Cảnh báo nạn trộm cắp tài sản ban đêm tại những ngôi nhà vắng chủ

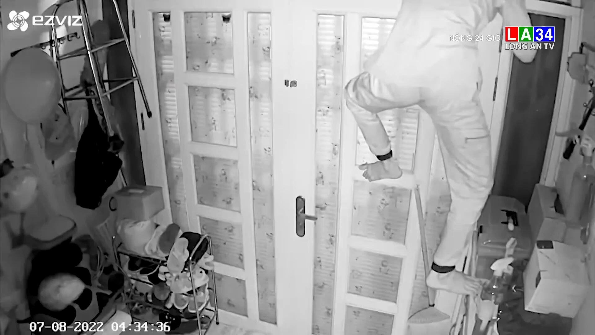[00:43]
thành phố Hồ Chí Minh Sau khi quan sát kỹ, đối tượng đã leo từ ngoài và trong nhà lụt loại tài sản và leo ra dễ dàng Đến cuối tháng 8,
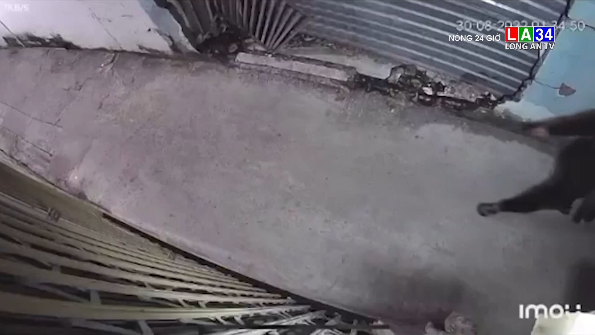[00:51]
đối tượng này tiếp tục đi vào con hẻm trên để tìm cách đột nhập Nhiều lần camera trong con hẻm đã ghi lại cho thấy đối tượng này chuyên trình tập các căn nhà vắng chủ hoặc căn chủ nhà đi ngủ để vào nhà trộm tài sản Cùng cách thức trên,
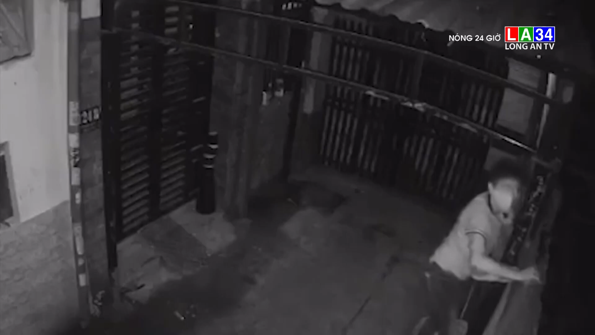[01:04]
đoạn sáng ngày 28 tháng 8 trên địa bàn thành phố Thủ Đức, thành phố Hồ Chí Minh Tên trộm đã leo qua hàng rào, đột nhập vào trung nhà dân lấy đi một iPad, một điện thoại, ba laptop cùng với tiền và giấy tờ Tổng giá trị tài sản gần 100 triệu đồng Còn đây là hình ảnh tên trộm cài cửa đột nhập vào nhà khi chủ nhà đi dắn tại quận Thúc Nút,